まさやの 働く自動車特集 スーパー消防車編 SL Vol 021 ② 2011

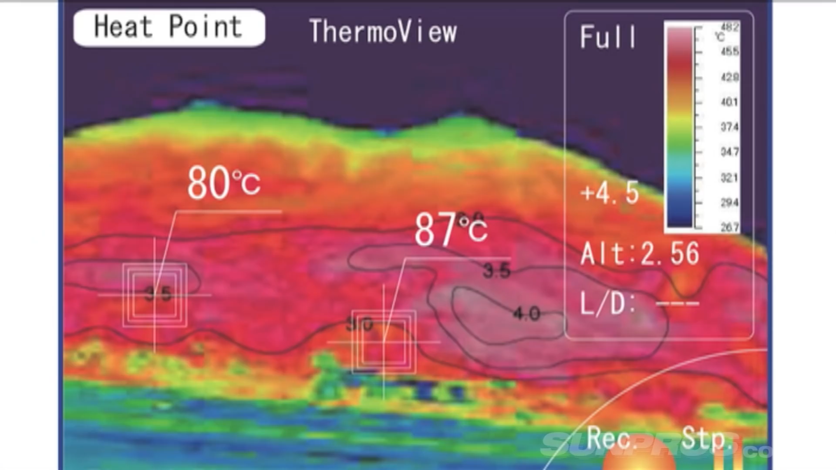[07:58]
サーモグラフィーとかいろんなものが見れるである消防に必要な情報がここ